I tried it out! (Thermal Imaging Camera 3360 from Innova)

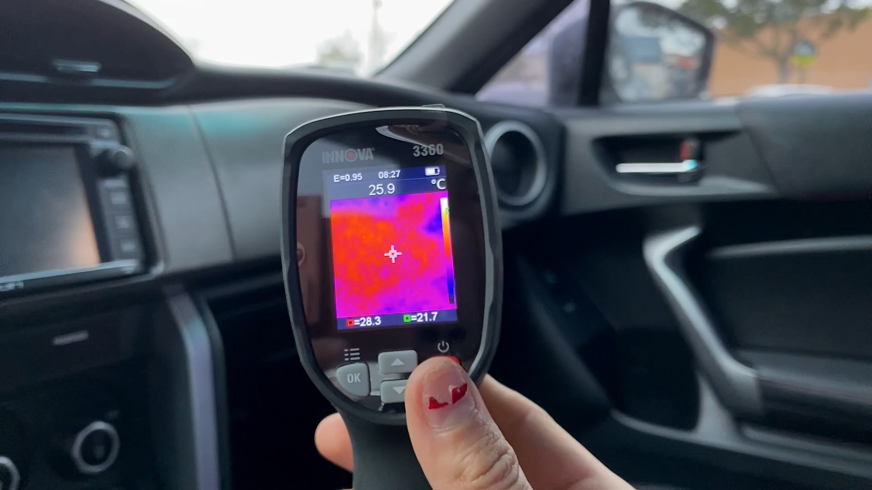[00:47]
On screen: spot 25.9°C
so there's not a lot of heat that's coming from there when i point over to the vents since i had the heater
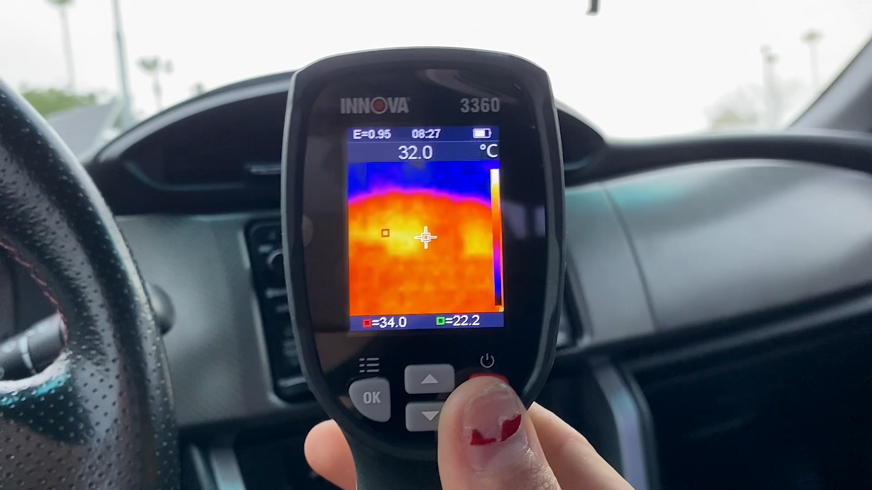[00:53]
On screen: spot 32.0°C
on full blast because it was raining here in california super cold but we see a lot of heat still being generated from those vents
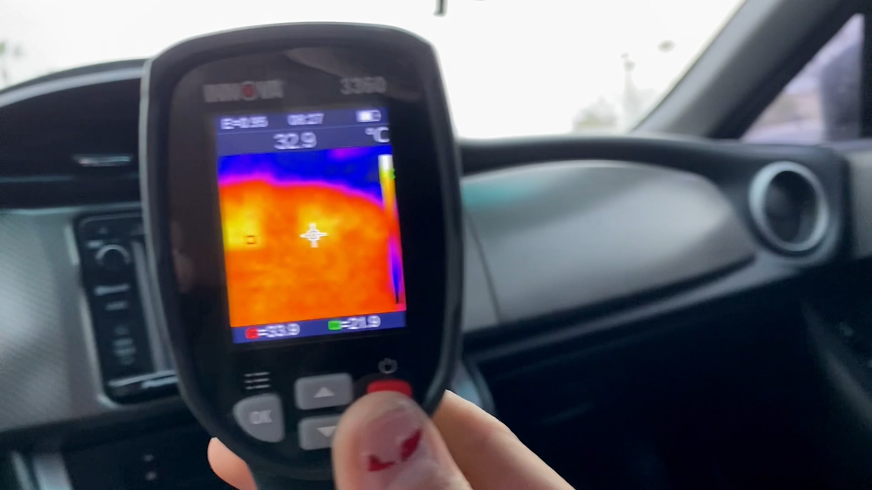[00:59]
On screen: spot 32.9°C
and when we look at the windshield there's no heat coming from there so it's all blue now you can also
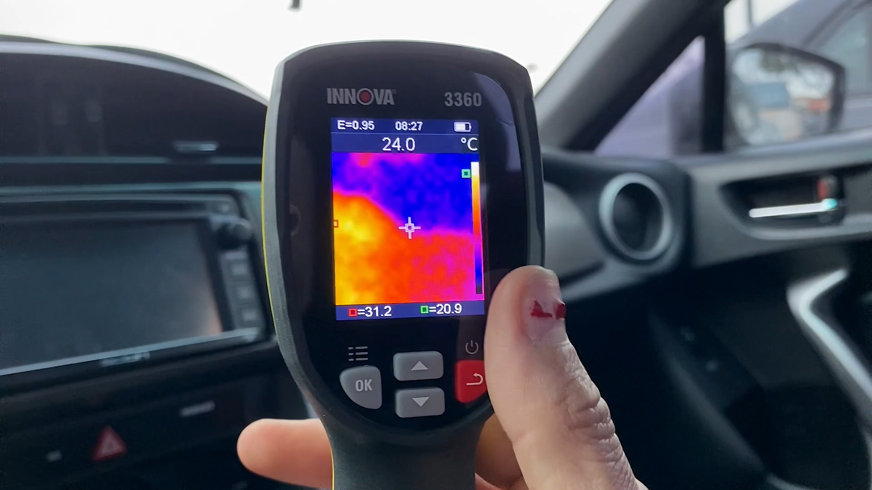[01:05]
On screen: spot 24.0°C
adjust the color palette every time i press it down it will remove much of the coloring and it'll just show exactly what i'm
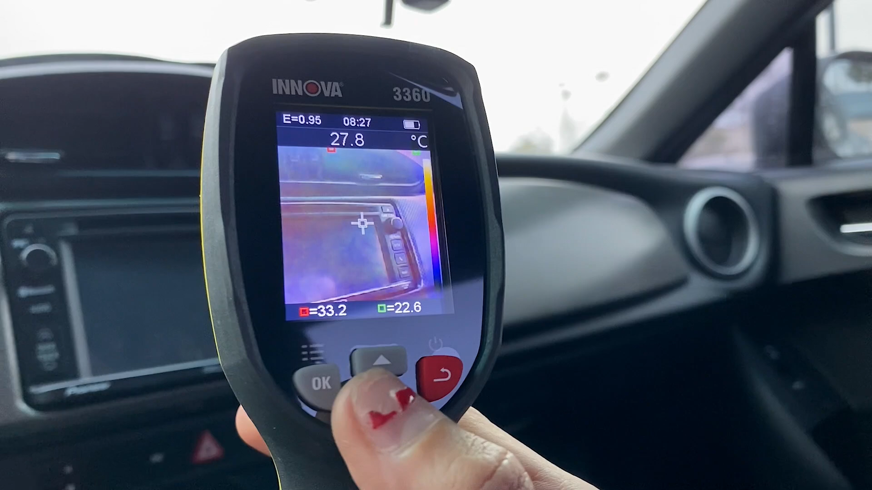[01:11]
On screen: spot 27.8°C
looking at in this case it would be the radio and then i can raise it all the way high and just distort the original image
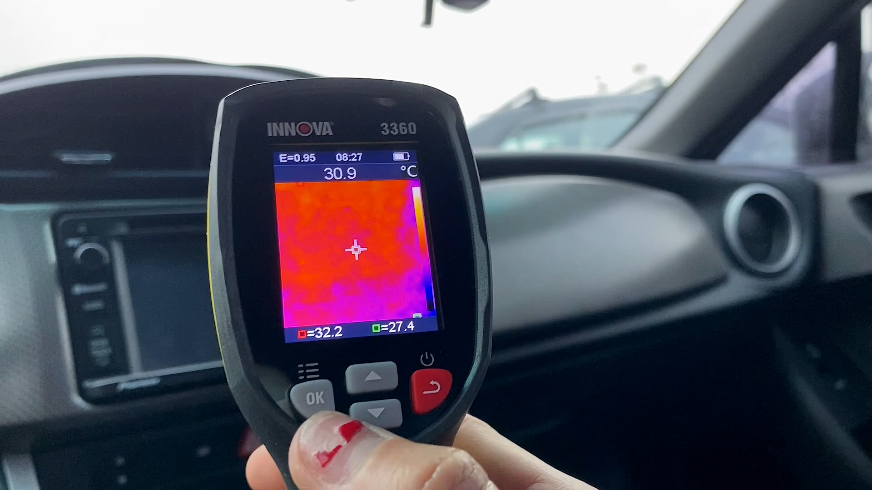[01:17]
On screen: spot 30.9°C
now i can take a picture of that with this little trigger in the back when i click on that trigger
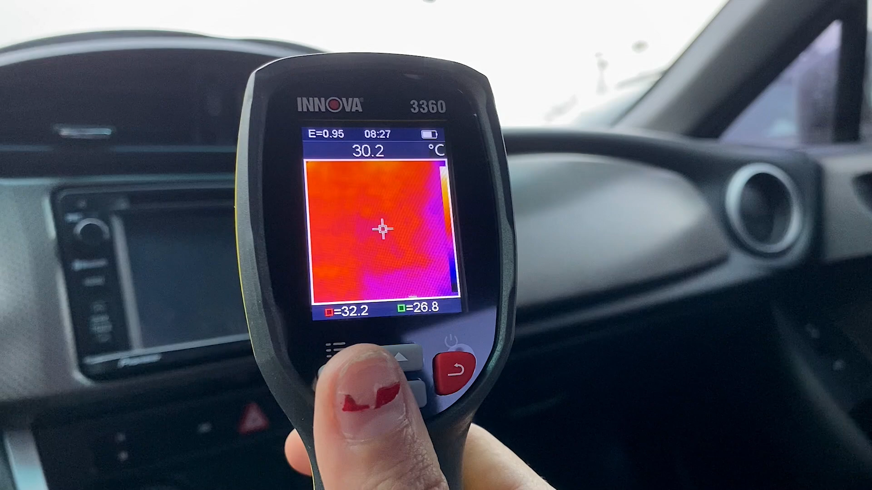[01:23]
On screen: spot 30.2°C
i will take a picture of what i'm looking at exactly which would be the radio and i can upload that on my
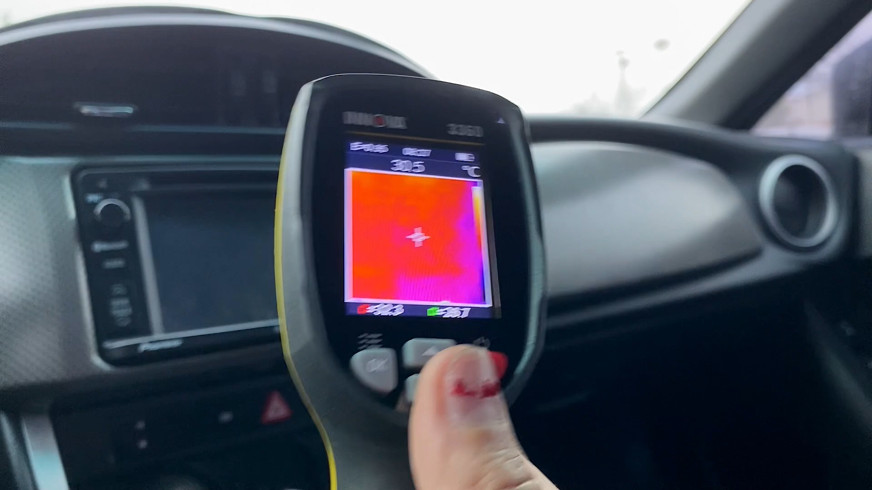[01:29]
computer and keep it for a file or print it out now this is really great to find a parasitic draw in the vehicle because if you're not really
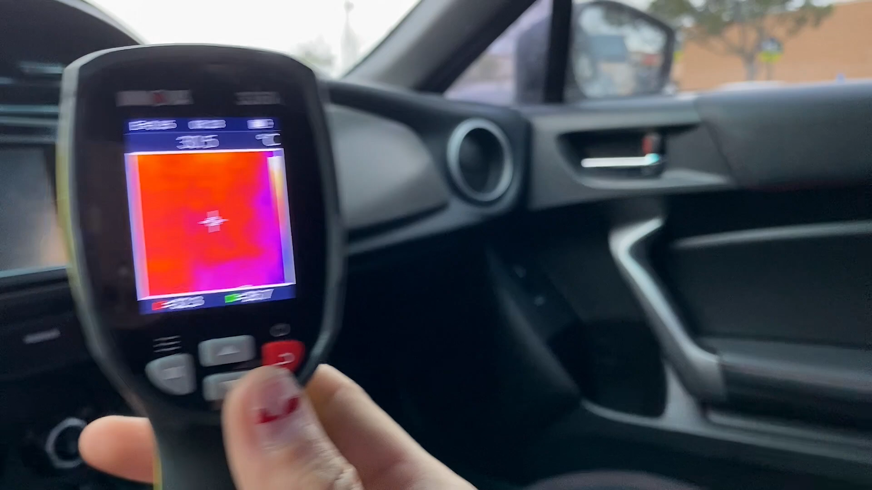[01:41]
to scan the entire vehicle and kind of pinpoint where that energy is being drawn from now let's try it on the engine bay
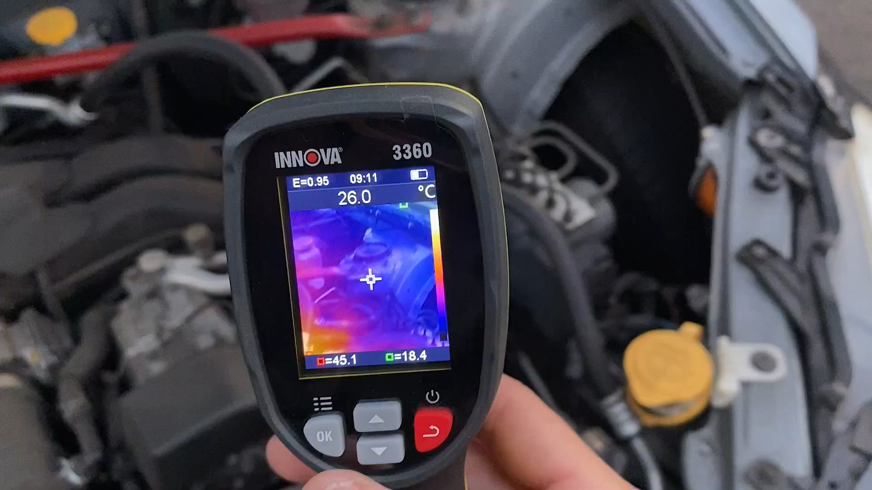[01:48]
On screen: spot 26.0°C, max 45.1°C, min 18.4°C
everything in the engine bay looks great guys nothing seems irregular all
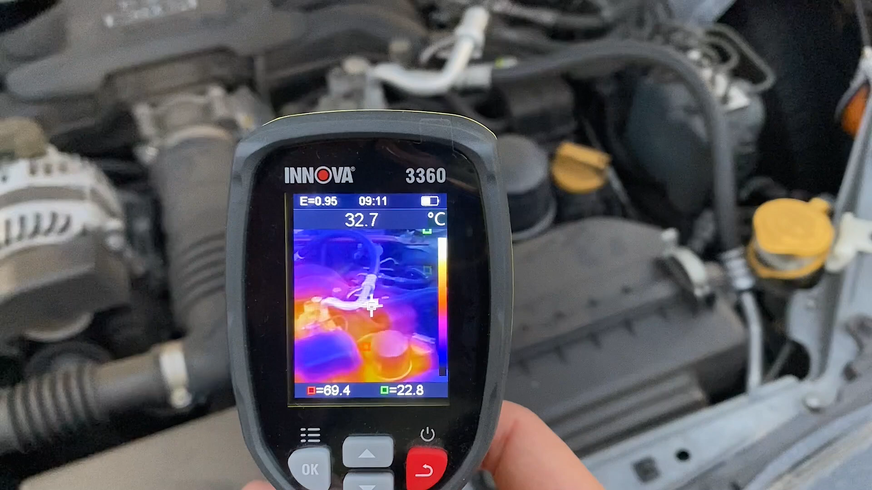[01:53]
On screen: spot 32.7°C
that you see in red orange yellow it's because i was driving my frs earlier so these parts
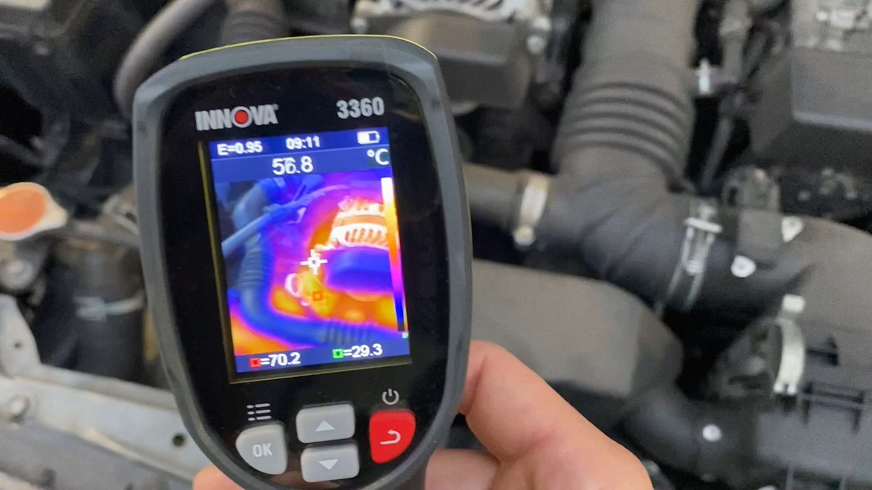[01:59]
On screen: spot 56.8°C, max 70.2°C, min 29.3°C
will stay hot for a couple more hours until the car cools down now the accuracy on
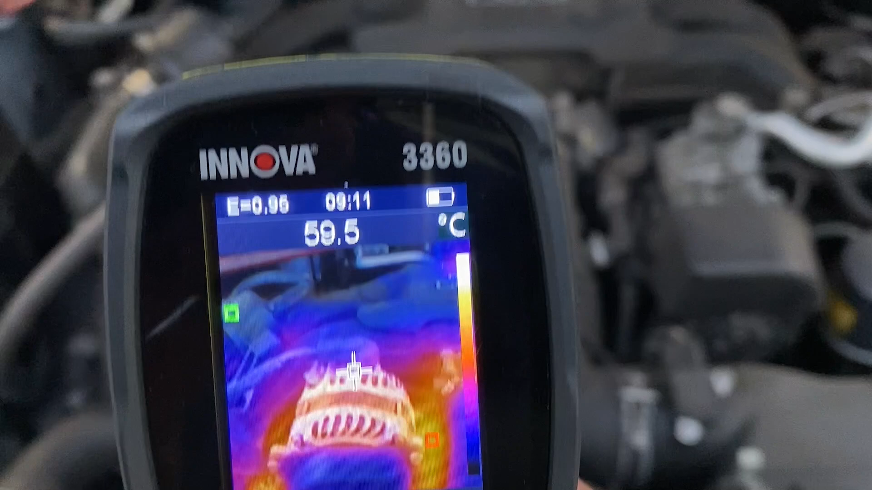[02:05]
On screen: spot 59.5°C
the temperature reading right at the top is only off by two degrees give or take if your preference was not celsius
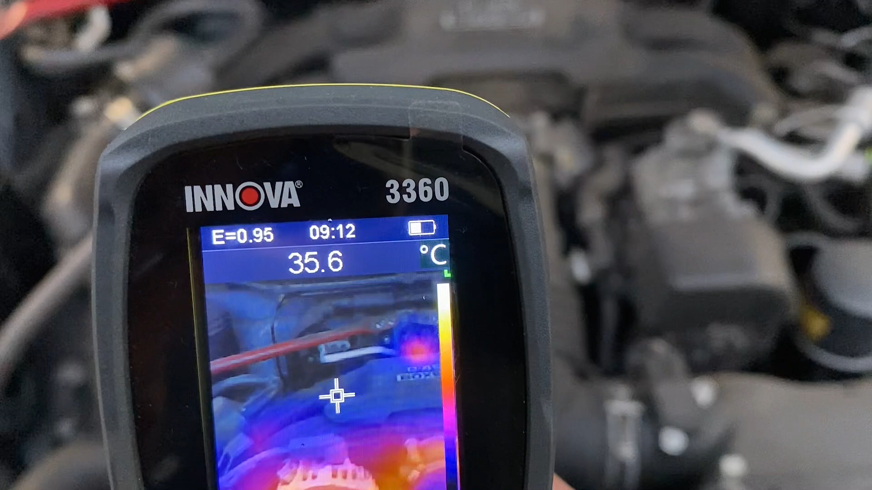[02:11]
On screen: spot 35.6°C
and you wanted to read this in fahrenheit then we'll go to the menu we'll go to the units